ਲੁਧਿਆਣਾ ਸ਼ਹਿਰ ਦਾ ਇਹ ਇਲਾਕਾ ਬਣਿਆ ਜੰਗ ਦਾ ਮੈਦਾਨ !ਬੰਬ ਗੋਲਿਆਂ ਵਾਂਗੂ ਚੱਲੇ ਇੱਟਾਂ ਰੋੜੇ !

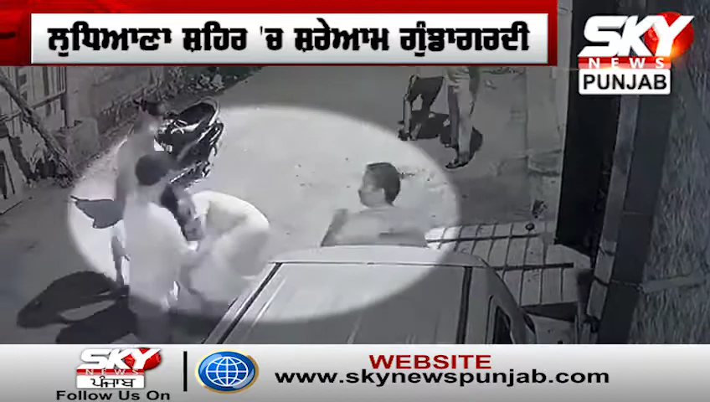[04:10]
दरसल लो दे आना दे शिंगार सिनेमा चौंकी अलाके विच रात नो सेर करना वाड़े नौजवान नो कुझ लोका ने रोकिया अते किहा के उना दे लंगर नर सब दी नीद खराव हों दिया तो हान दास देए केस